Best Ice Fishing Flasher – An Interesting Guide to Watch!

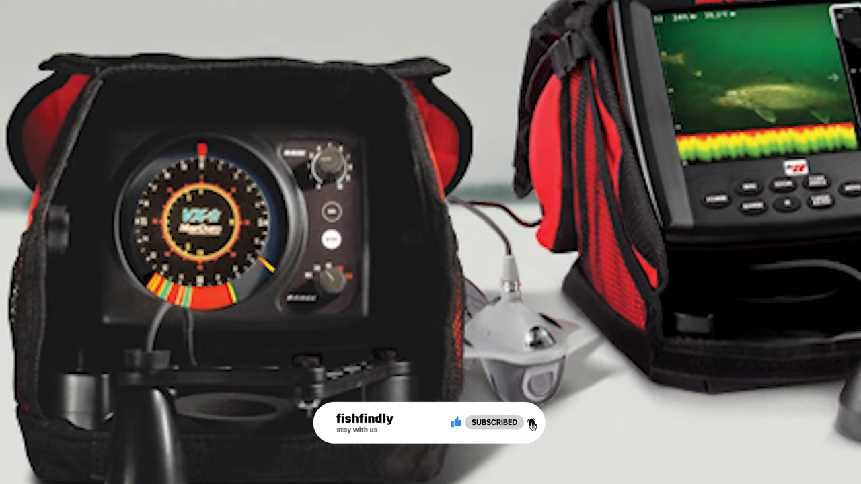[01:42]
and your lure all are illuminated on the highest resolution display available in
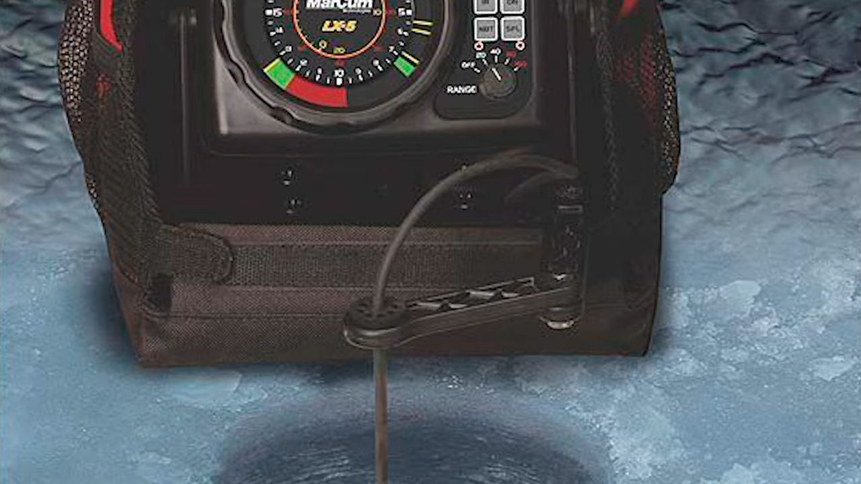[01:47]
a commercial grade flasher it comes with advanced features like split screen zoom patented
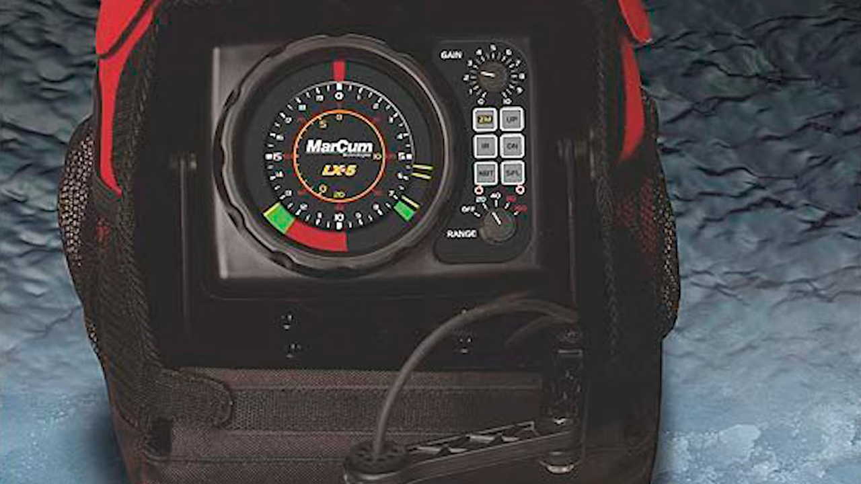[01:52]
interference rejection and one zero zero zero w of expertly managed output power the markham m3 flasher lithium combo system sonar fish finder has the raw power and refined performance to excel every time
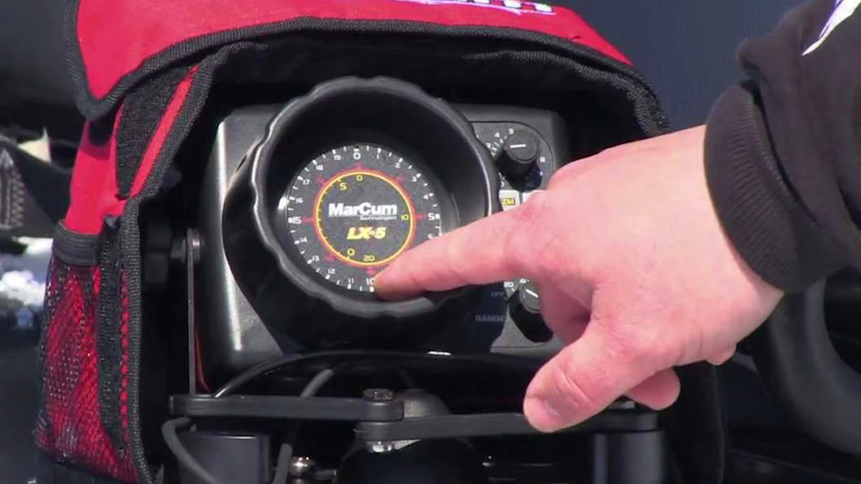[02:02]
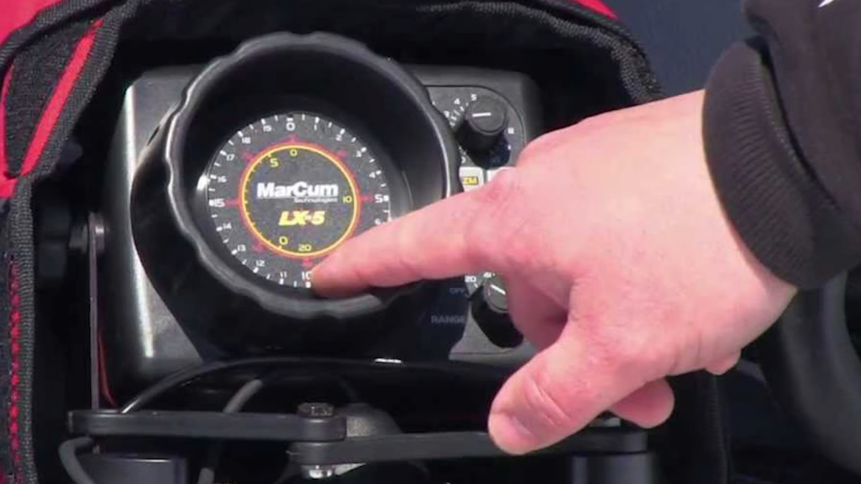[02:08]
this ice fishing flash utilizes a 20 degree ice transducer and patented 12-step interference rejection to deliver a one inches
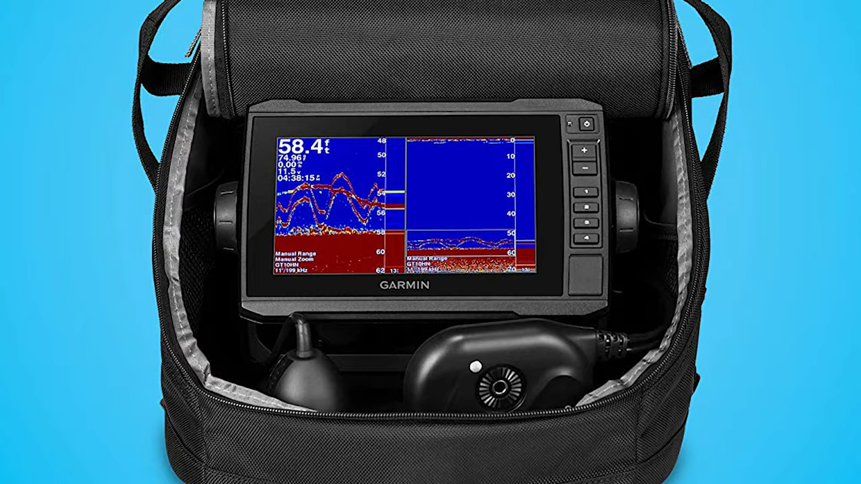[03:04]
On screen: depth 58.4 ft
ice fishing flasher it includes an echo map uhd 73 cd touch screen combo with a key to assist it comes with three types of sonar narrow beam
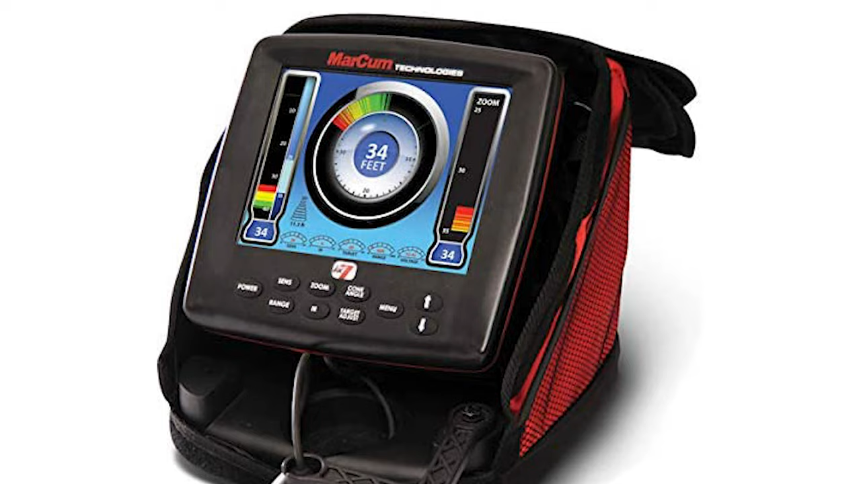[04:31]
markham ice fishing flasher has forever transformed the game of hunting fish on frozen water over a decade of cutting edge sonar design in the making it has been built with the optimum blend of sonar
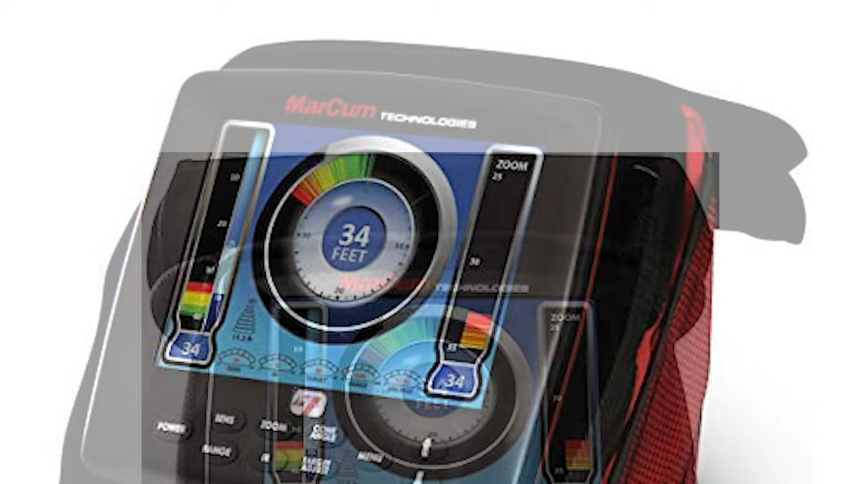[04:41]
dna from markham lx flasher and digital fish finding technologies this ice fishing flasher presents anglers with an incredible interactive ice fishing experience in a panoramic 8-inch lcd environment its features provide a dazzling
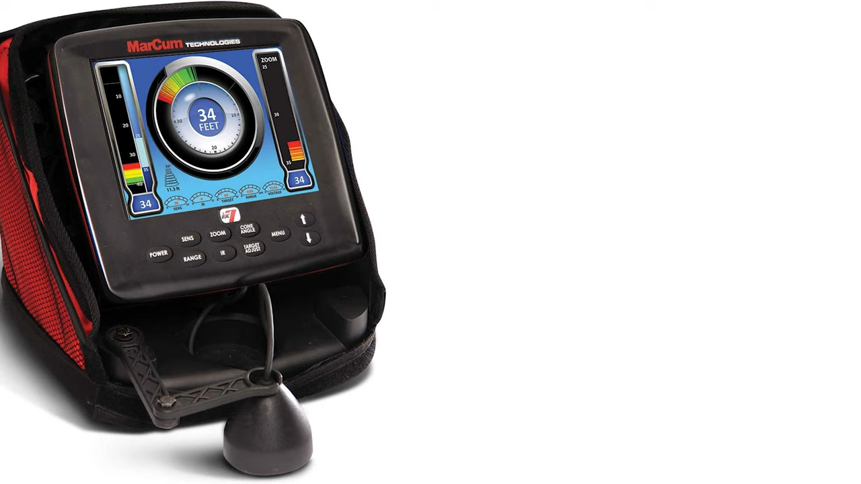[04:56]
On screen: depth 34 ft
array of precious fish finding intel it comes with a fully user-defined on-screen dashboard that displays digital depth battery voltage range gain interference rejection target adjustment or any combination thereof this ice fishing flasher also gives anglers fully customized window views
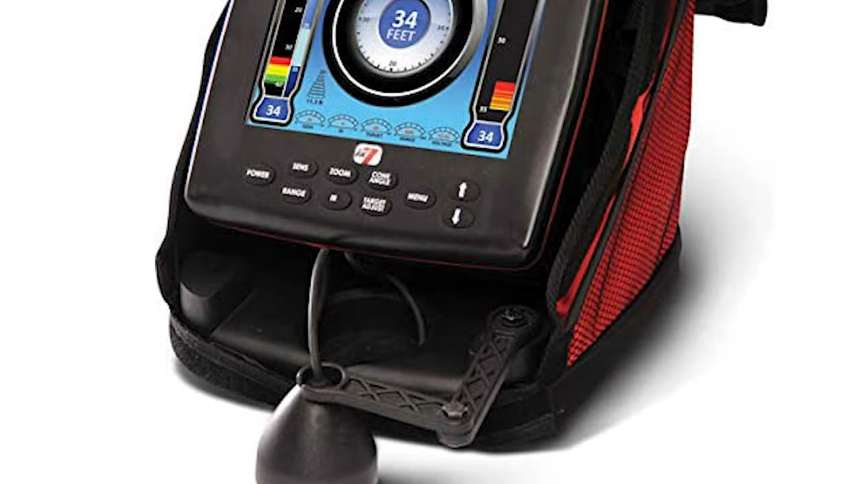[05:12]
it includes water column vertical vertical zoom flasher dial and traditional horizontal lcd graph displays
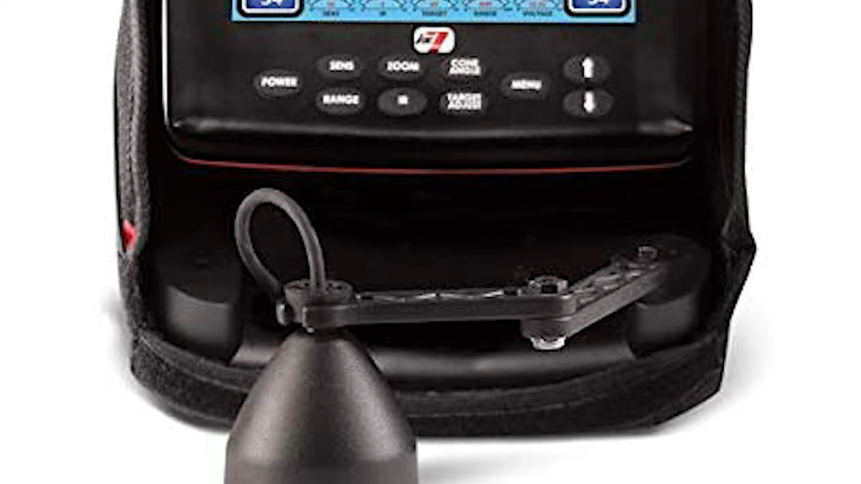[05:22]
the sonar footprint technology displays scan areas at any depth with either 8 degree or
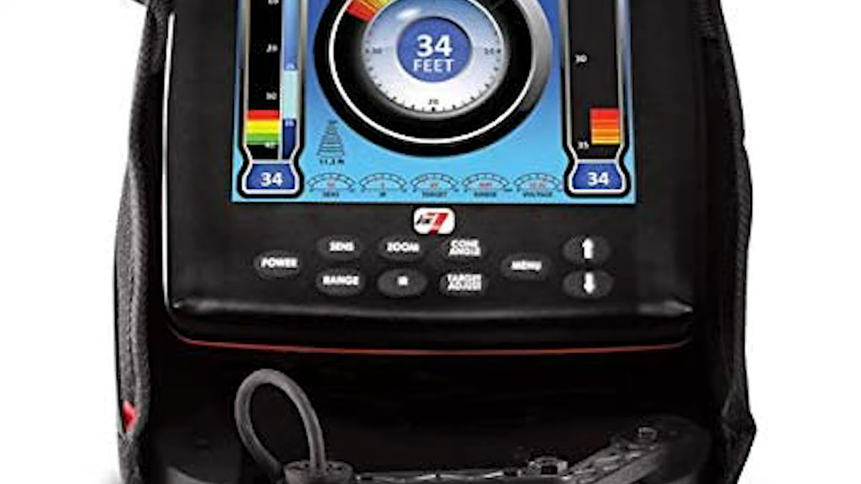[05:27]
20 degree transducer cone angles it provides a keen awareness of fish targets